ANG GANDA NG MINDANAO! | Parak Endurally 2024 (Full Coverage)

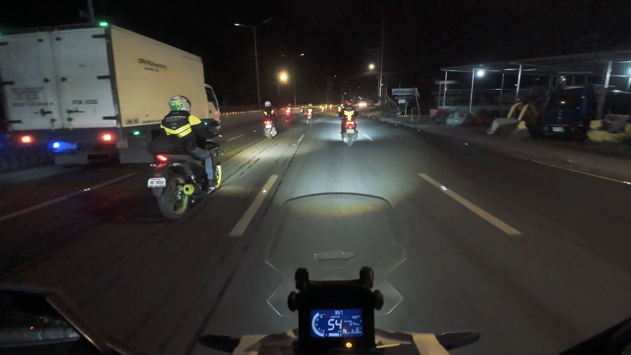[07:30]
Kami ng kalsada ngayong madaling araw.
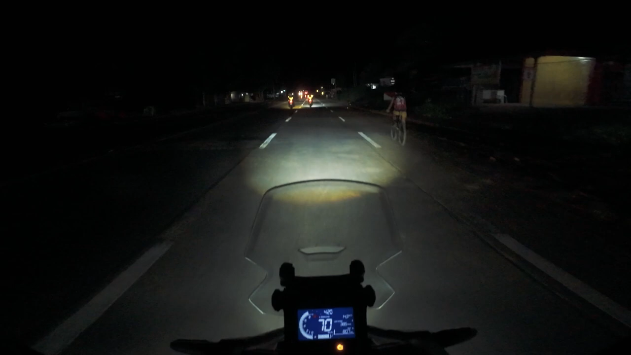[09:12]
Hindi ako nagkakamali, dito rin tayo galing kanina. Dito rin matatagpuan ang kanilang international airport. Grabe yung ETA natin sa first checkpoint, 6 o'clock. Road trip, literal. And we're back on the road. Nag-short break lang kami saglit. May mga inantok ng members nagkape.
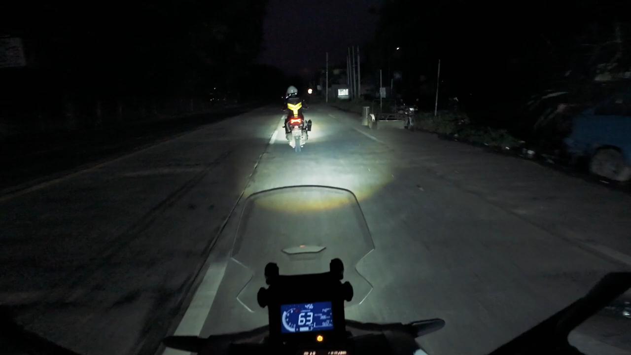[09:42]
That's normal din naman. Hindi naman nagpabilisan to eh. Pabuuan to sa dulo. Sino makakatapos ng buo at kompleto. So, sabi nung former leads ng North Main, si Kakbay dudes. Shoutout Kakbay. Is paakyat na tayo ngayon ng bundok. Kaya konti. Mas marami-raming bangkingan.
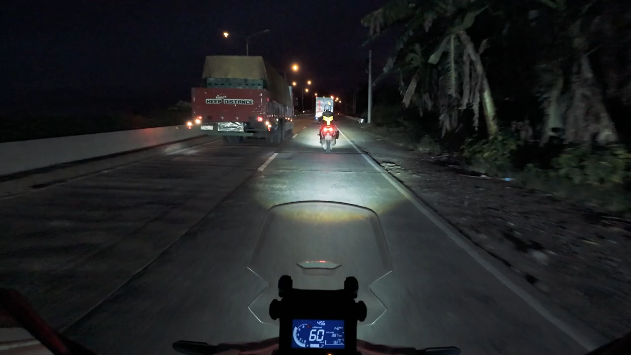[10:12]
Doon tayo aabuti ng Bukang Liwayway. Seaside na to.
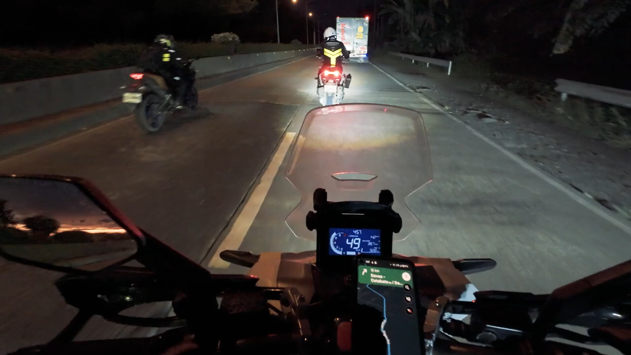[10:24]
Ayan o. Woohoo! naka-triple attack na ako dito sa nararamdaman kong sakit sa likod. Una yung kidney support or parang compression belt. Tsaka itong honeycomb seat cover. Defective eh. Kasi nagdagan ko ulit.
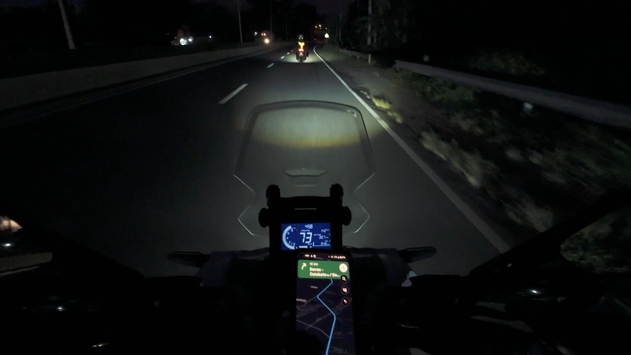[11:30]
Ganong kalayo yung first checkpoint from the jump off? Almost 3 hours. At nandyan pa rin ang ating check engine. Okay, mag-alala dyan mga kap. It's just about that O2 sensor na hindi kasi ma-detect ni muffler. Nahugot yata nung napapalit siya ng gulong tapos hindi sinabi sa kanya. Oh, good. Tatrat muna.